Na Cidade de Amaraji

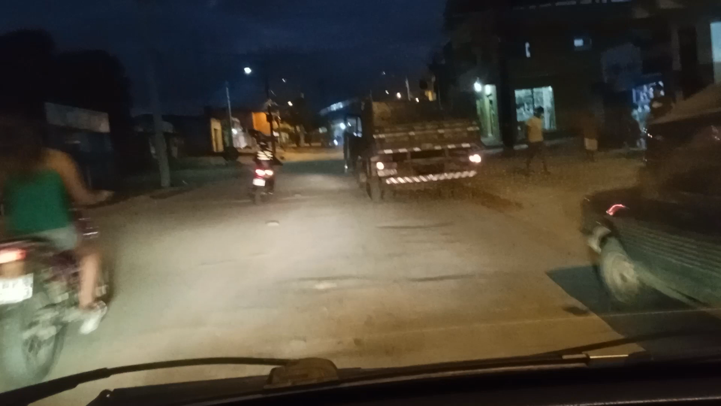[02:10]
Aqui é o bairro São Paulo II, né? Com a Alice Batista.
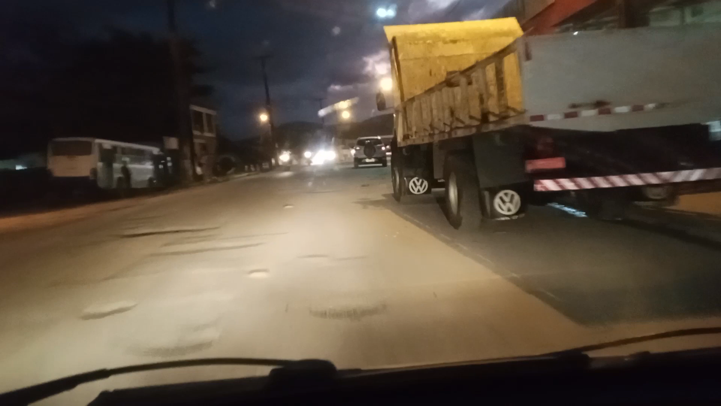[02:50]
Muitas casas comerciais aqui, né? Bem movimentada agora, hein galera? E quando começa a moeca, que o bicho pega aqui, viu? Tchau. Tchau. Tchau, tchau.